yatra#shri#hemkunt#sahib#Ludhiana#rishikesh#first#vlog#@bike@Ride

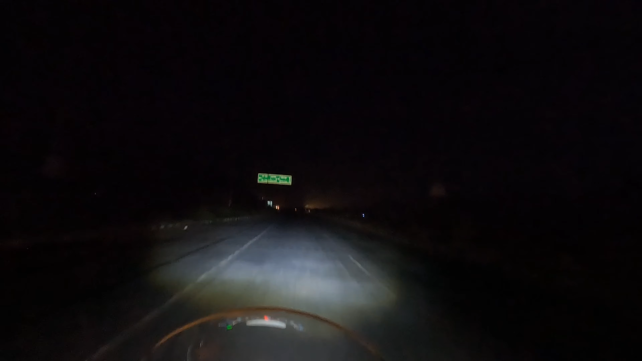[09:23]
यूपी दे विच आपां एंटर कर चुके हाँ, यूपी की सरहद एंटर हो चुकी है।
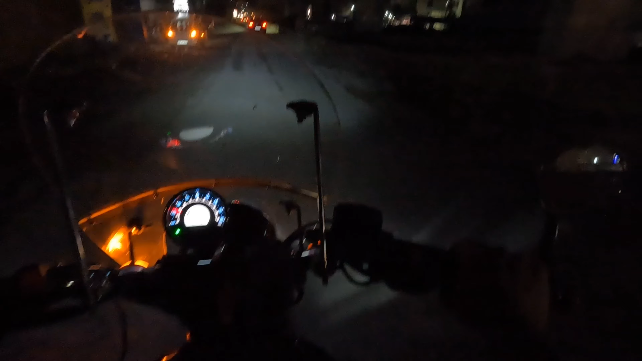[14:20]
ਅਸੀਂ ਪਹਿਲਾਂ ਵੀ ਸਤੰਬਰ ਦੇ ਮਹੀਨੇ ਪਿਛਲੇ ਈਅਰ ਆਏ ਸੀਗੇ, ਉਦੋਂ ਵੀ ਫਲਾਈਓਵਰ ਦਾ ਕੰਮ ਚੱਲ ਹੀ ਰਿਹਾ ਸੀ।
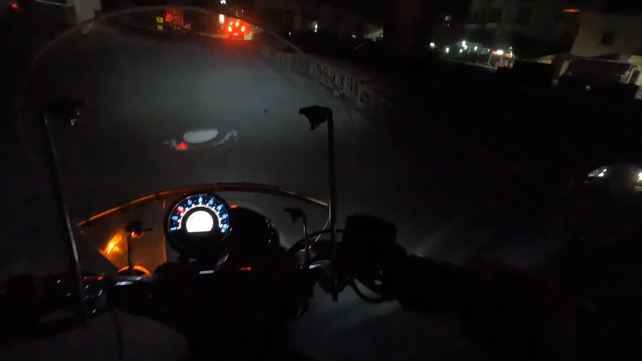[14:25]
ਹੁਣ ਵੀ ਫਲਾਈਓਵਰ ਦਾ ਕੰਮ ਚੱਲ ਹੀ ਰਿਹਾ ਵਾ। ਮੈਨੂੰ ਹਜੇ ਵੀ ਲੱਗਦਾ 2-3 ਸਾਲ ਇਹਨੂੰ ਲੱਗ ਜਾਣਗੇ ਬਣਨ ਨੂੰ।
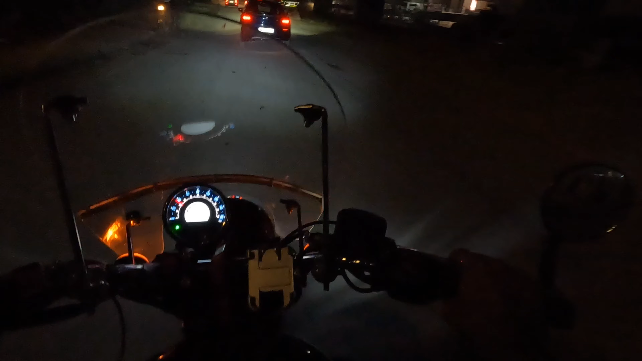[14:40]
ਬਣ ਜਾਵੇ ਤਾਂ ਲੋਕਾਂ ਨੂੰ ਬਹੁਤ ਸਹੂਲਤ ਹੋਵੇਗੀ ਫਲਾਈਓਵਰ ਦੀ। ਇਹਦਾ ਨਾਈਟ ਦਾ ਆਪਣਾ ਟਾਈਮ ਆ, ਇਹਦਾ ਮੋਰਨਿੰਗ ਤਾਂ ਮੈਨੂੰ ਲੱਗਦਾ ਬਹੁਤ ਜ਼ਿਆਦਾ ਭੀੜ ਹੁੰਦੀ ਹੋਵੇਗੀ ਇੱਥੇ। ਮੈਂ ਦੁਬਾਰਾ ਕੈਮਰਾ ਔਨ ਕੀਤਾ ਤੁਹਾਨੂੰ ਦਿਖਾਉਣ ਵਾਸਤੇ।
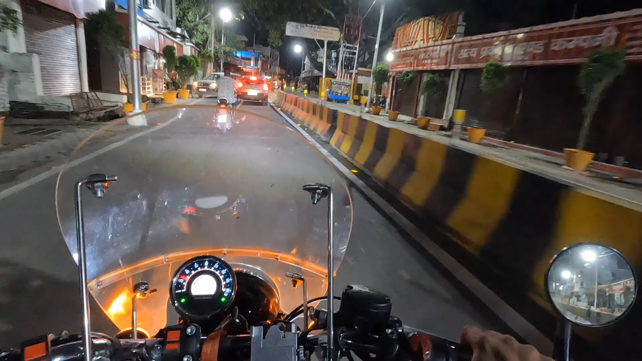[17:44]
ऋषिकेश गुरुद्वारे आप पहुँच चले हाँ।
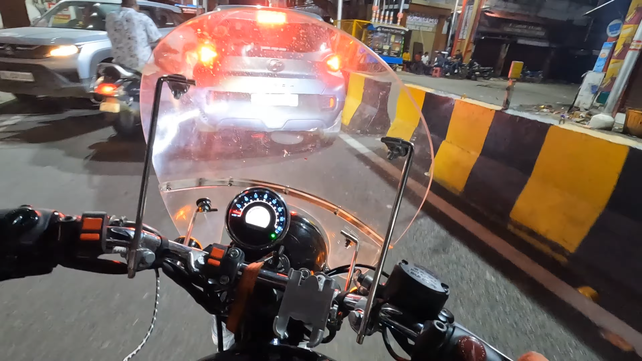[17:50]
हूँ अद्धा किलोमीटर बाद लग ही आ 100-200 मीटर तो रह गए आप।